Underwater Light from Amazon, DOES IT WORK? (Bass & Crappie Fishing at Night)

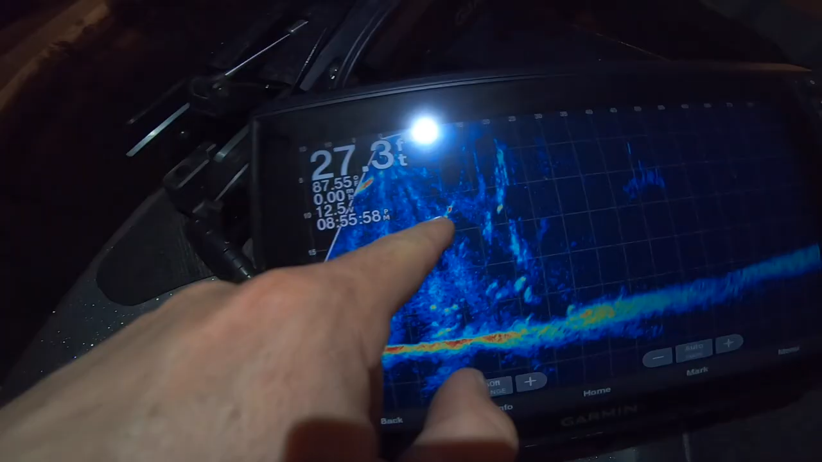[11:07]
oh yeah so there is actually the light right there it's about 12 foot down it looks like and i'm already getting some shad that are starting to come up to it that i can see so
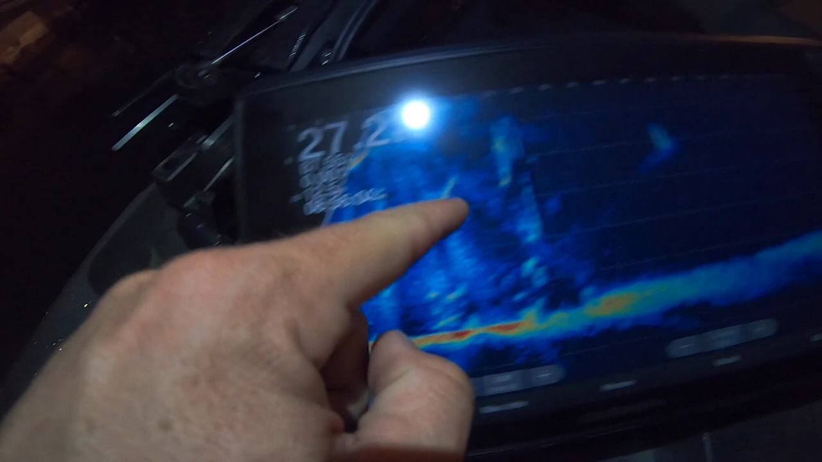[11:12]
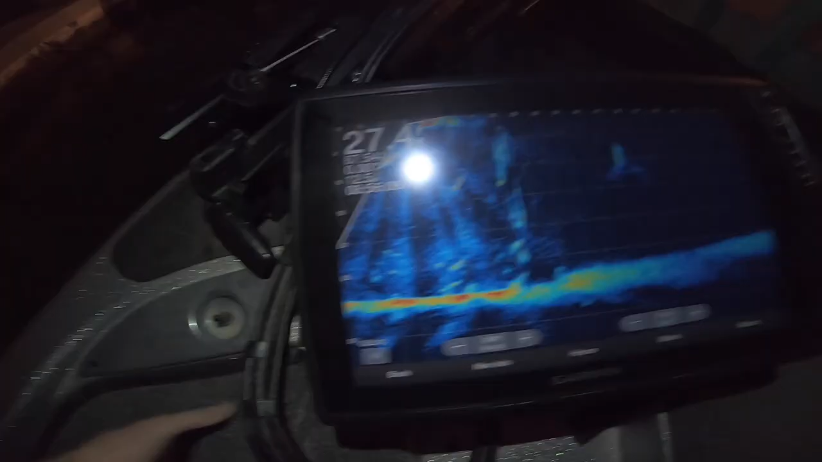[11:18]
this is interesting hopefully we can get these right here to come on up oh got one on it oh bluegill that's bluegill and that's not the juicies we're looking for
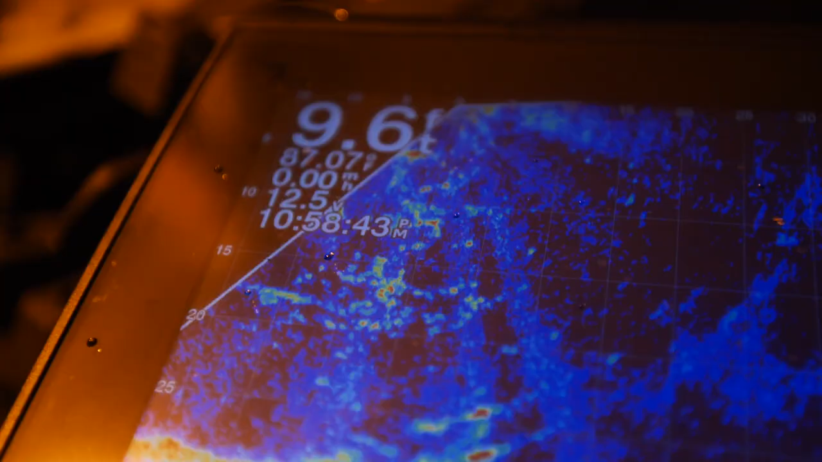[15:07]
they're very uh still you know you gotta get the lure right in front of them and uh leave it very still and like now i'm getting to watch them come up to the surface and eat